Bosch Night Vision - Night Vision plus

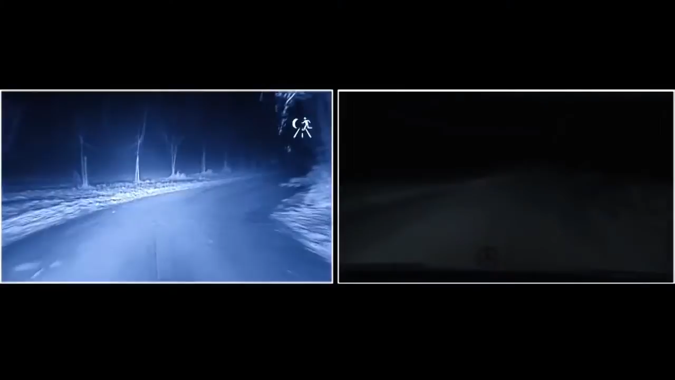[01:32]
lane markings and borders or obstructions on and next to the road.
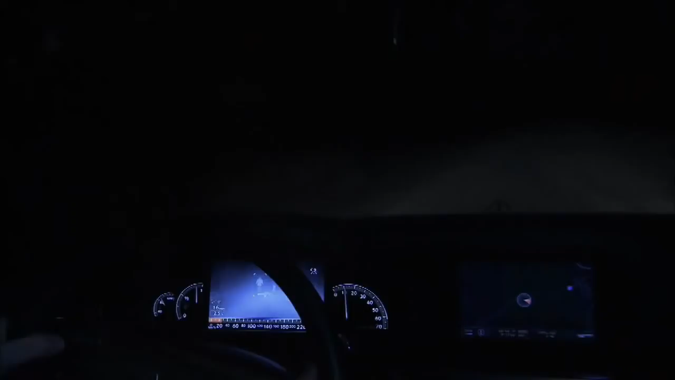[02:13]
Night vision plus is an advanced version of the established night vision system and offers additional support in identifying humans at night. When the system identifies a pedestrian or cyclist within a range of around 25 to 90 meters in front of the vehicle, they are highlighted clearly in the night vision system. The night vision plus intelligent image processing enables precise identification of humans as a clear image in the display screen.
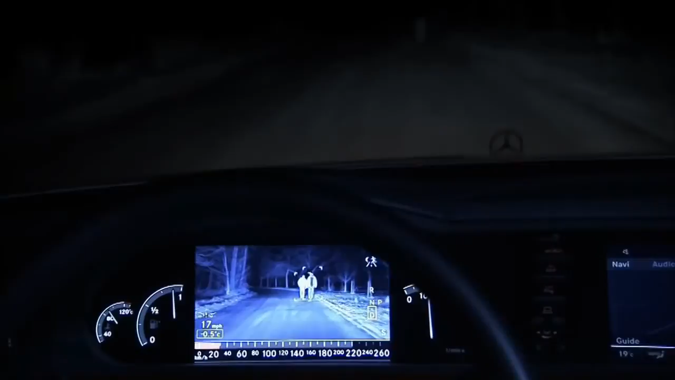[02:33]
The active night vision system searches for typical human characteristics in the flow of image data. This allows pedestrians and cyclists to be differentiated from other objects in the scene. Accidents statistics show over half of accidents on the road in Europe resulting in the death of a pedestrian happen at night.